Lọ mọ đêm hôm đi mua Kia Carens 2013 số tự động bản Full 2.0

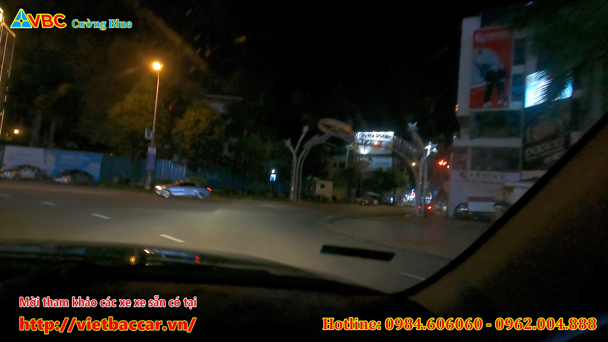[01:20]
Phố chuyên doanh thời trang. Phố chuyên kinh doanh thời trang à? Tức là chuyên kinh doanh thời trang luôn. Hay đấy, chính chơi như này hay. Đây là ngã 6 luôn đấy, ngã 6 ở thành phố Bắc Ninh. Đấy, nó làm như này thì người ta chỉ kinh doanh đấy, thời trang thôi. Đến từng phố một luôn. Nhưng vẫn có chỗ điện thoại.